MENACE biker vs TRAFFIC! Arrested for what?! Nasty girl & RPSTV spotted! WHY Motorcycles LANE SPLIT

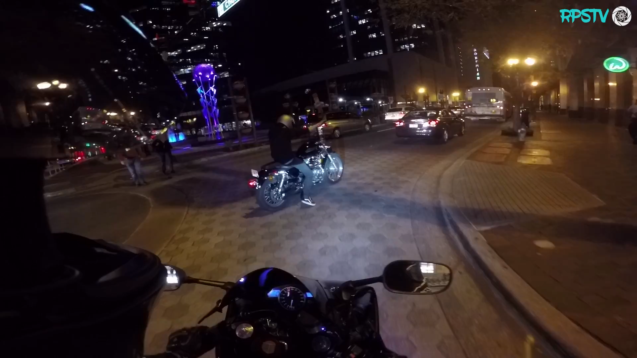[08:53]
Rocking the Sportster is loud, I like it. Nice. It's a sick bike. It's loud though. He doesn't have any idea I'm even here.